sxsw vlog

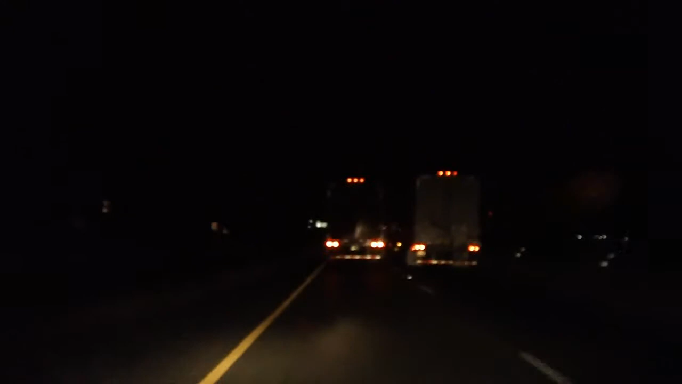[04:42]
Look at this daredevil shit right here. It was a little more exciting a minute ago, but these trucks have been going back and forth trying to pass each other. One will get over, and then they'll pull up to each other, and it's like they're fighting or something. But the road was really, really narrow back there. And I swear I was gonna see them bounce off of each other.
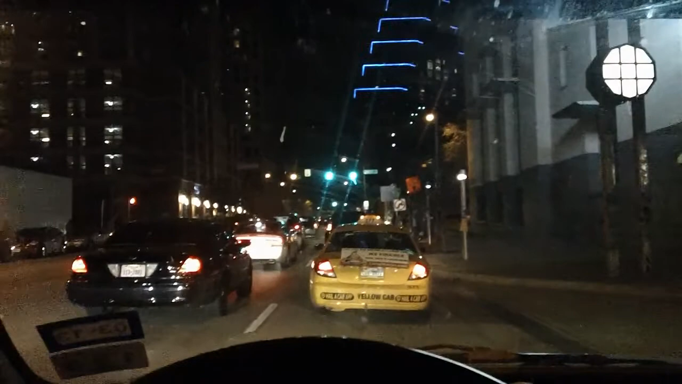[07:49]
All right, so I'm downtown almost here at the venue, and it's traffic, there's some stuff going on over there, lots of people, crowds, lots of people walking the street.
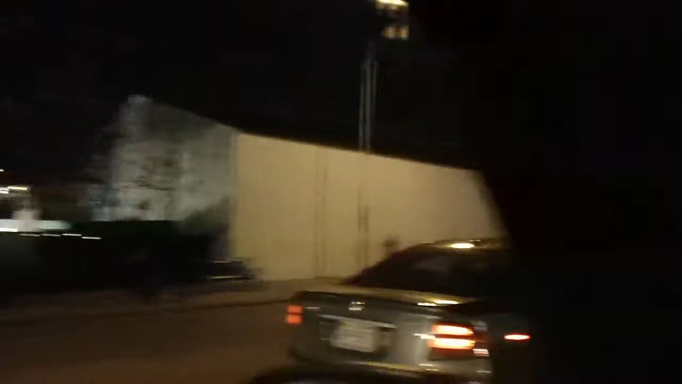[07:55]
I gotta turn right here, although that sign says no
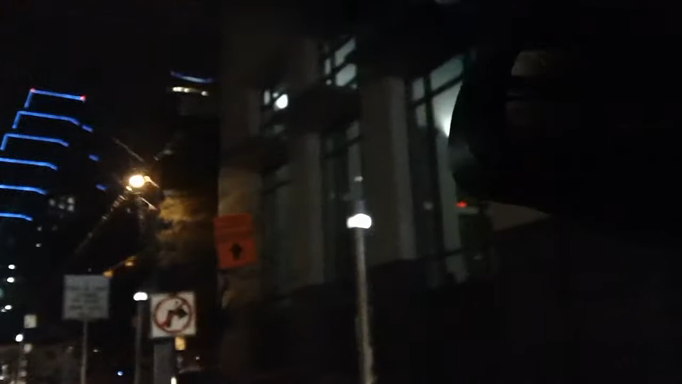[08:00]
right turn, which is interesting, so I have to figure out where I'm supposed to go,
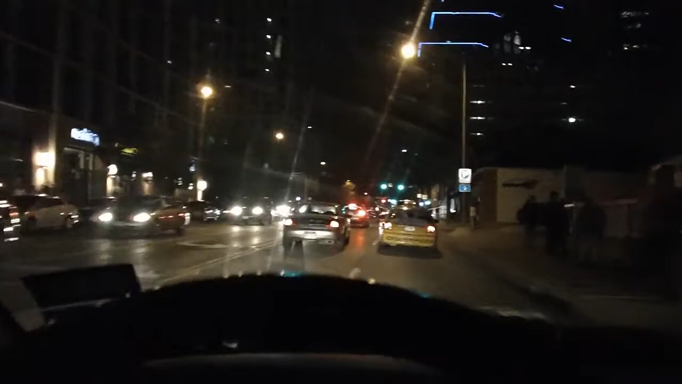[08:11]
because a lot of these places are blocked off, and I can't drive down these streets to get to the club I need to get to play my damn show. So here's to finding out what to do.
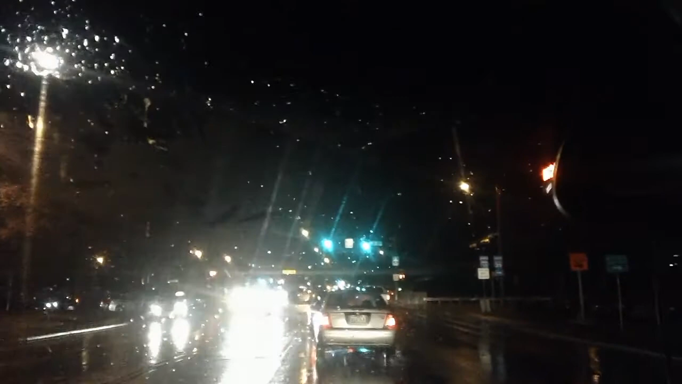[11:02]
I couldn't take any freaking video footage in there, but now I'm on my way home. In 100 yards, it was a good night, and yeah. All right, driving in the rain, yippee.